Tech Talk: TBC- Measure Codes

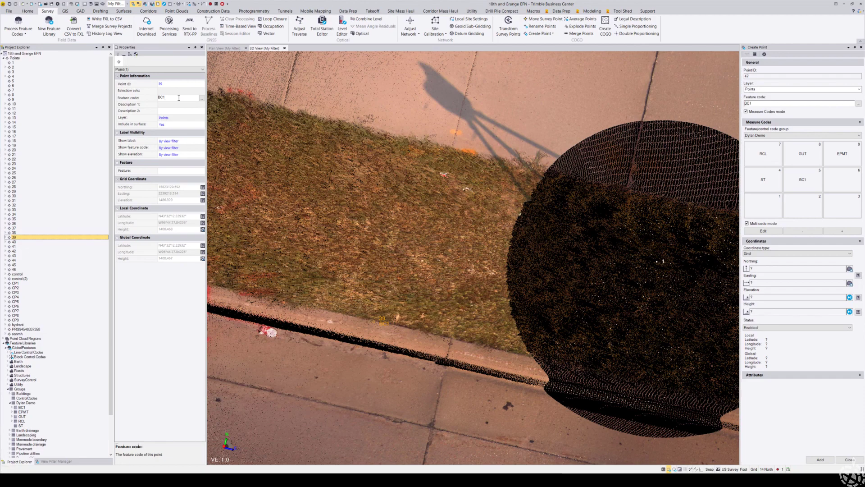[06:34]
control code so really easy quick to do that so that should be a quick demonstration hopefully that makes sense therefore using the measure codes dialogue and
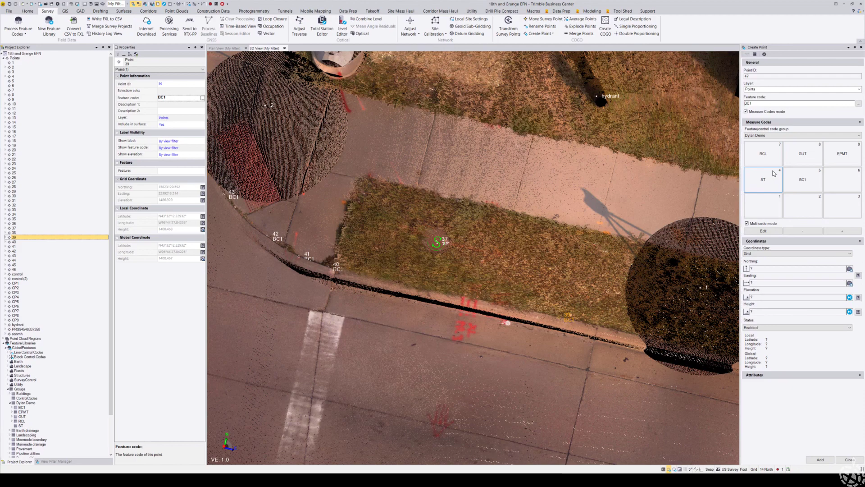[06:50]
how that works now if you want to process your feature coded line work we've just come up here to our survey tab choose process feature codes choose keyed in block as our
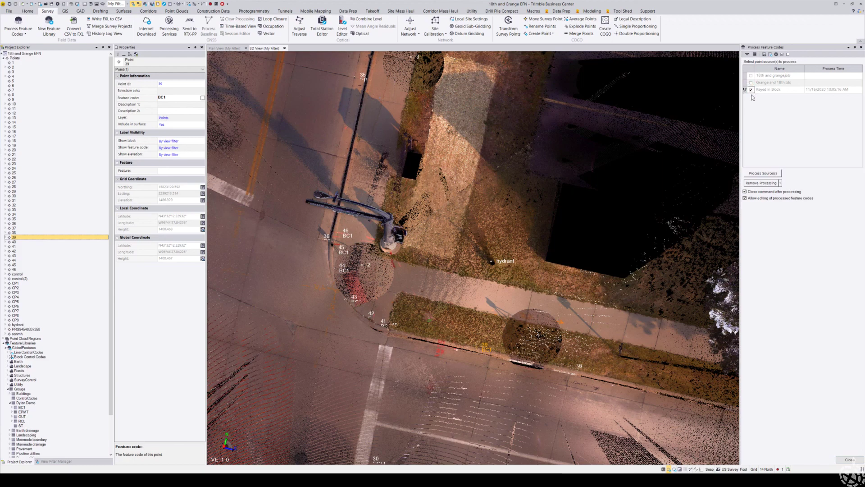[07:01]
source and choose process sources now I have some line work drawn in for those points that I shot
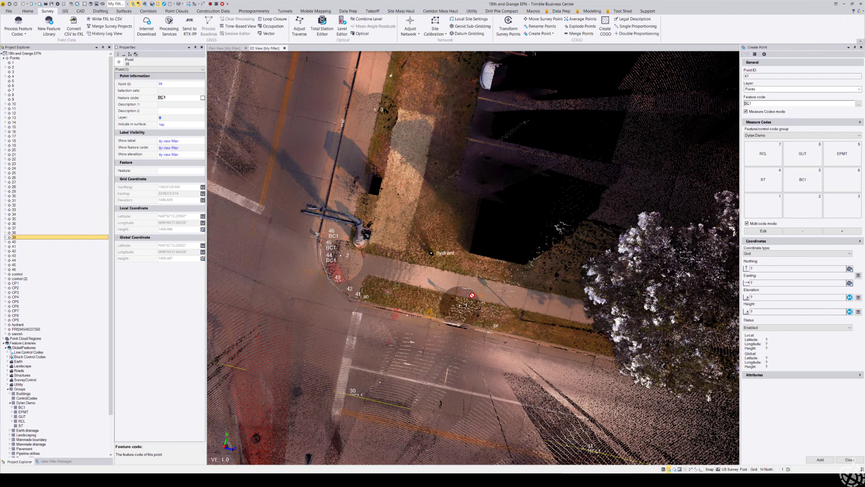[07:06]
turn up turn up point cloud to show you that there